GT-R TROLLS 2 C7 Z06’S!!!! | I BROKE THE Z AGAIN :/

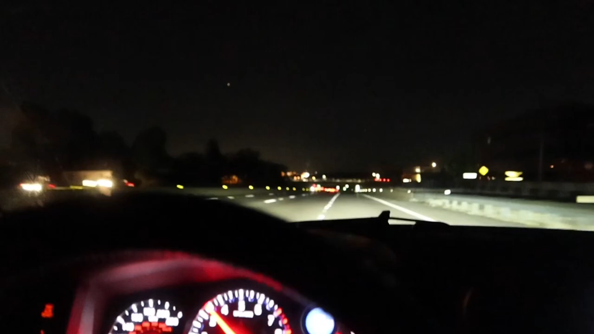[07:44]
Yeah, they're all slowing down. We're good.
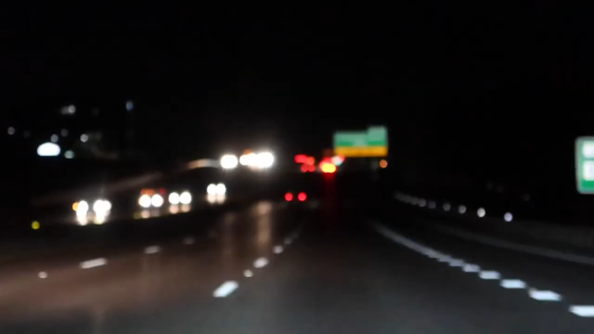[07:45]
Y'all motherfuckers better slow down, brother. Yeah, that's right. I caught all y'all motherfuckers.
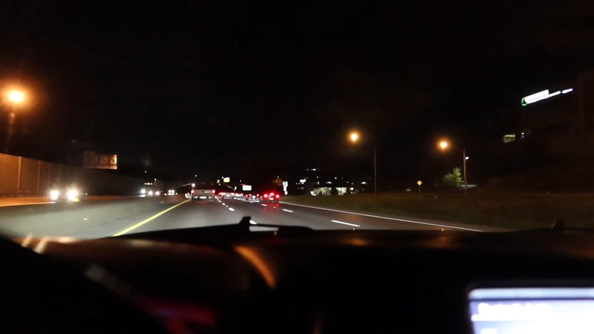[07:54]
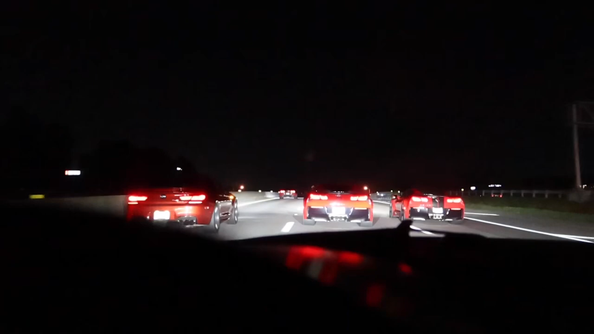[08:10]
Beat this other A8 Z06 that was next to Chapa that he was trying to race that I thought was Chapa because it looked the exact same, but it's an A8 car.
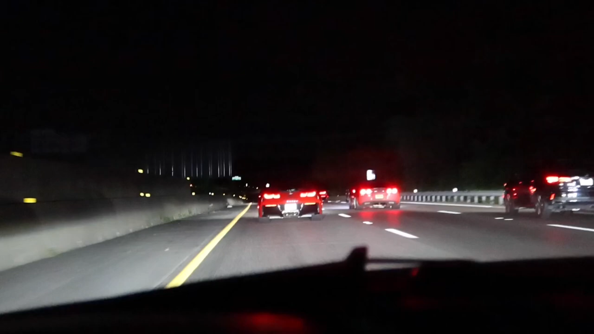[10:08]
traffic, there's a curve, too many people around. Well, they said fuck it though.
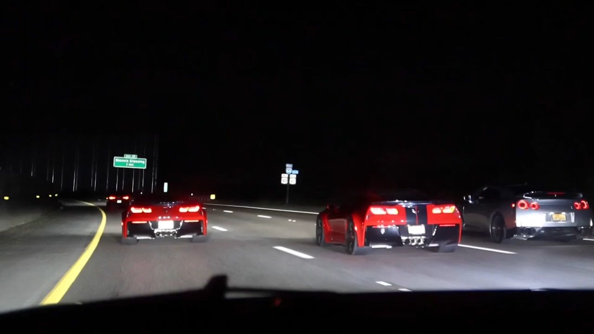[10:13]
They said fuck it though. This dude in the Z06 is a dumbass, they're racing, he's in their way. Yeah, you just fucked that up, buddy.